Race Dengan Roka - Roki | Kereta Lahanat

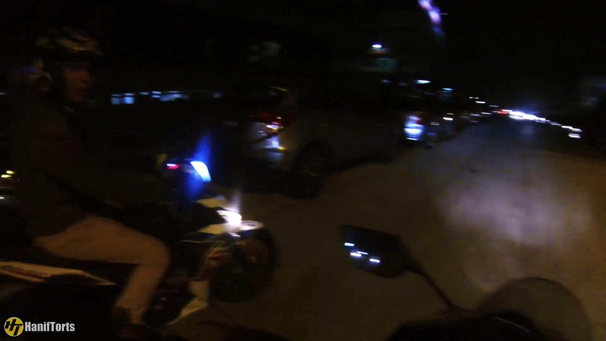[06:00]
KB. Ah, ini Roka Roki dengan motor RS dia. Kat belakang ni ada Jomga Rider dengan JD.
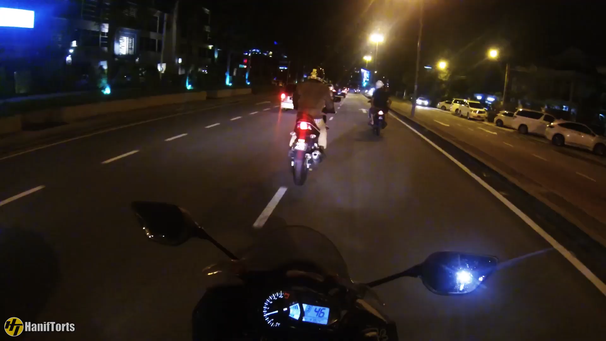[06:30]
Jalan kat BJ ni pun sebenarnya boleh tahan tak? BJ ni jalan dah siap. Lepas tu asyik korek.
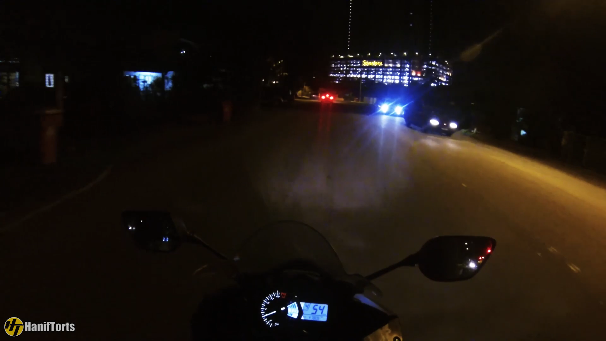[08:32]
So aku sekarang menghala balik ke Rawang lah kot, tak ada nak pergi mana ni. Macam nak ke KL tapi dah silap lah kalau nak pergi KL, aku ikut diorang patutnya.
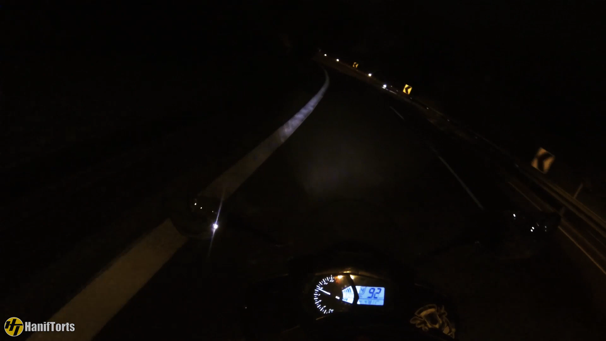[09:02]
Jalan basah pula, baru nak layan sini.